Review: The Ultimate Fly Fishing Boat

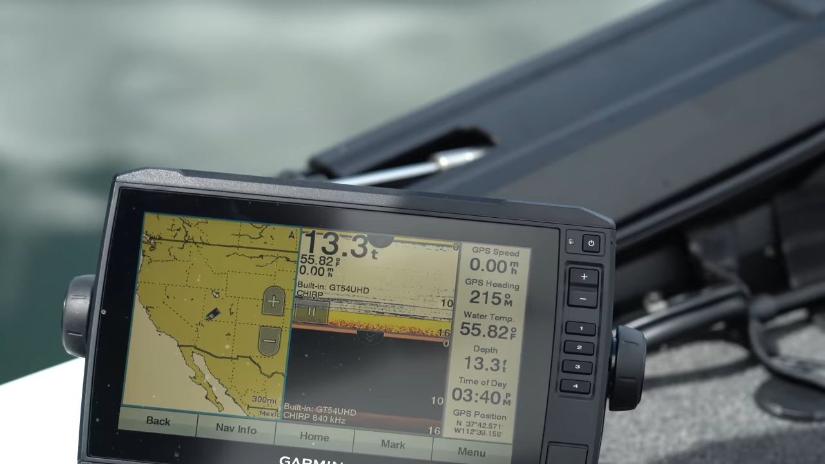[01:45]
On screen: depth 13.3 ft, water 55.82°F
Ultra high definition 2D. Anyway, we mostly use a graph just to tell water temperature and depth and stuff like that but it's a super cool toy to have.